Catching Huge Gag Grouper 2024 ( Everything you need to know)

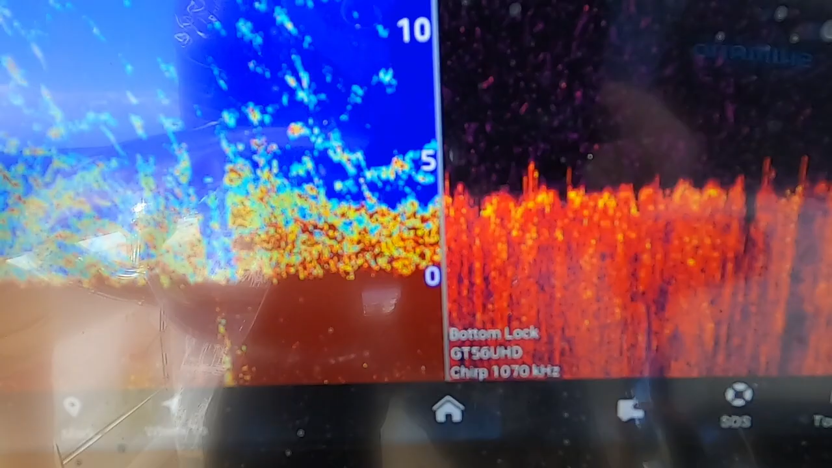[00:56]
They want cover, so you want to find something that's at least 1 to 2 feet of relief off of the bottom, because they like to sit up under those ledges and hide away from things.
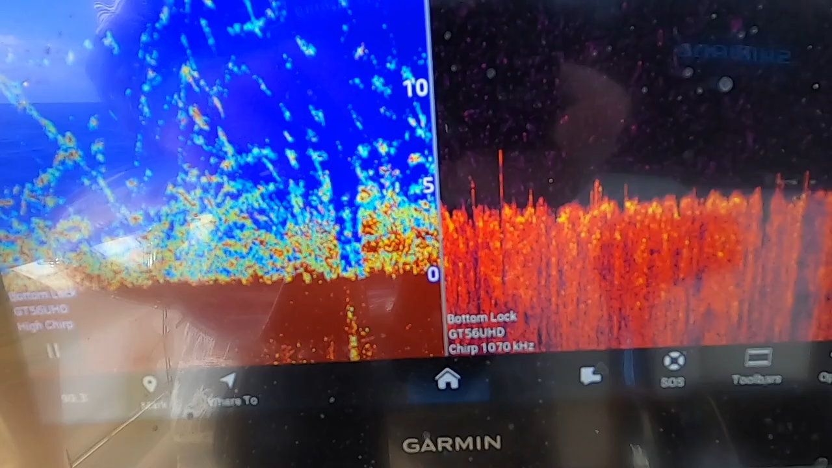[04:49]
I use a Garmin. A Garmin is really easy to use, and it makes bottom locking really easy. And you see from, I like to get it down as close as I can on this.
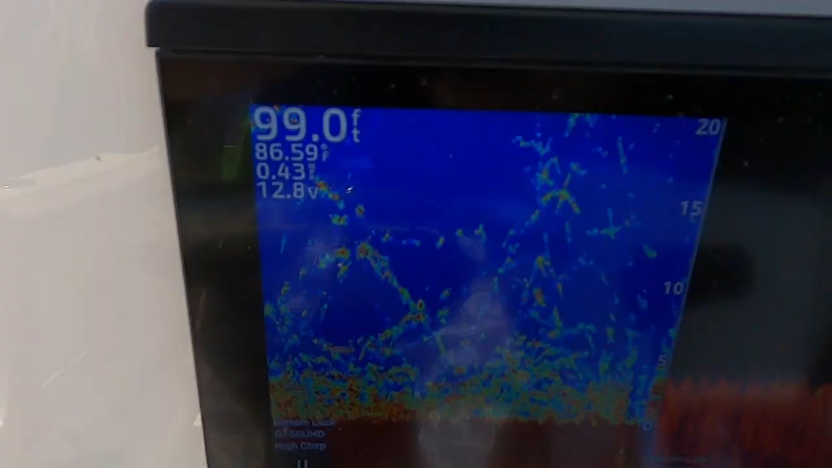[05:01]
On screen: depth 99.0 ft
It lets me get down to about 10 feet, and then I can also magnetize it if I really want to from there.
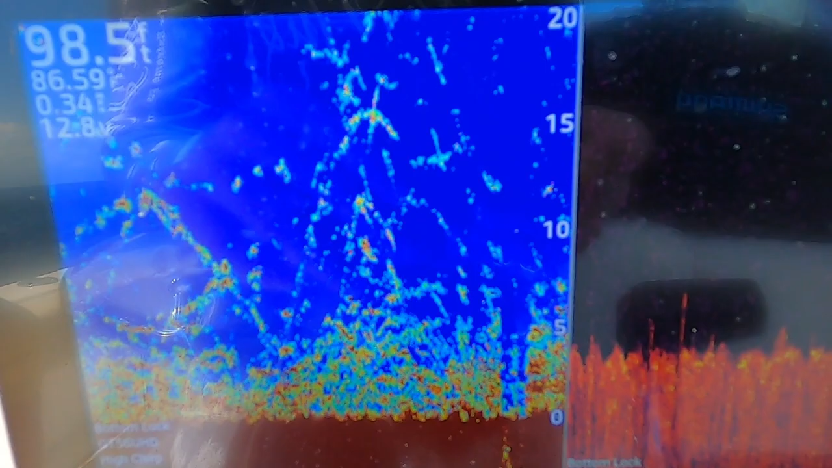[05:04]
but 10 feet is pretty good.
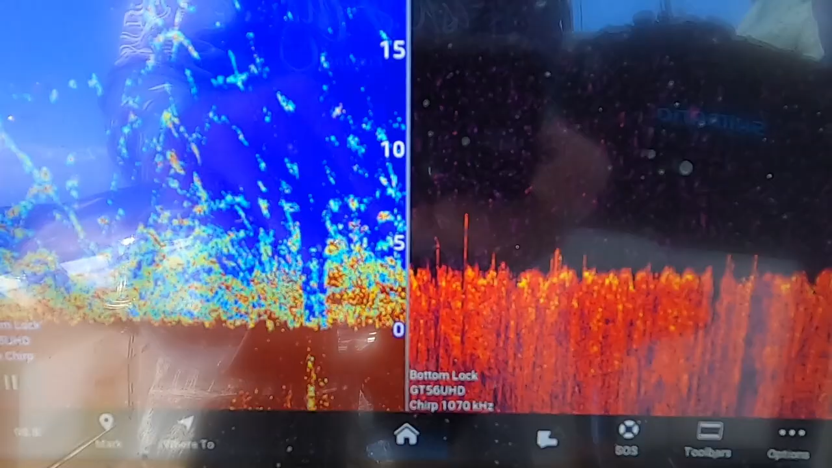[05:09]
You can see the 1, 2, 3, 4, 5, 6 foot mark, and most of your ledges are going to be 1 to 2 feet high, and